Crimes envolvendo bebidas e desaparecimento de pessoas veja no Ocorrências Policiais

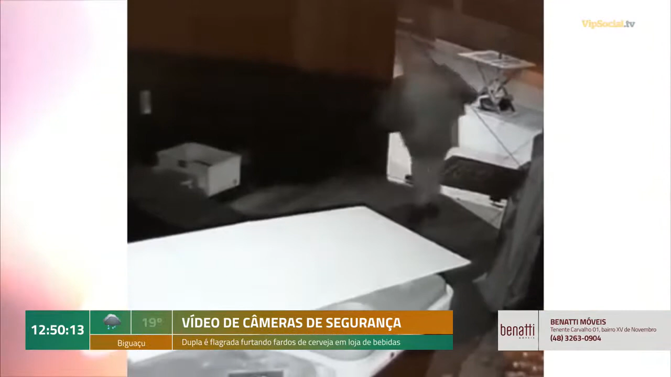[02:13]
Situado na Avenida Governador Celso Ramos No Perequê De acordo com os proprietários Os autores chegaram em um carro Estouraram a fechadura da porta
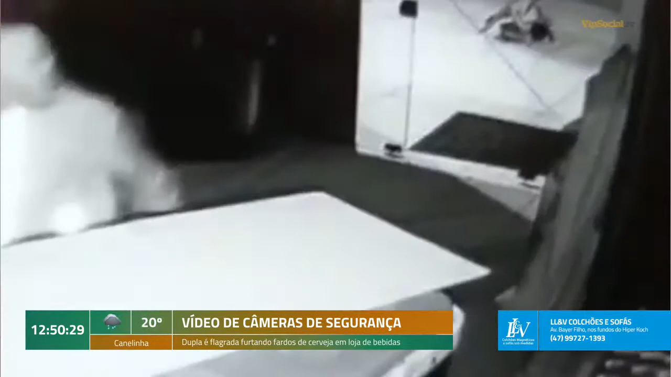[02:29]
O objetivo do grupo Era entrar em outro cômodo da construção Onde produtos de maior valor Ficam guardados Porém, como havia reforço No fechamento das portas Não foi possível Com isso Somente itens com o menor preço Foram